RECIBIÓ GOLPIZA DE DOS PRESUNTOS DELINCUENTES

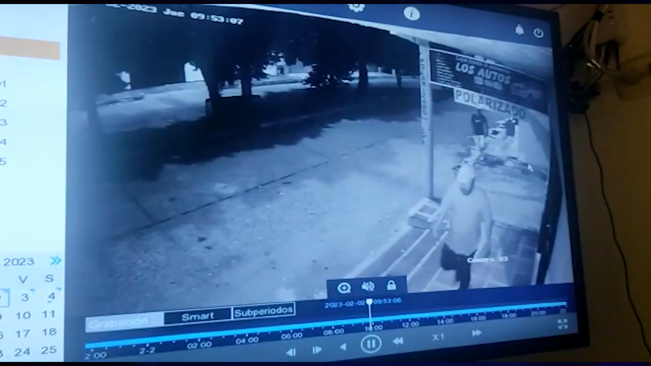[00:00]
En dos cámaras de seguridad de la carrera 25 con calle séptima de Aguachica quedó registrado el momento en el que un ciudadano fue abordado por dos sujetos, quienes por robarlo le propinaron una fuerte golpiza.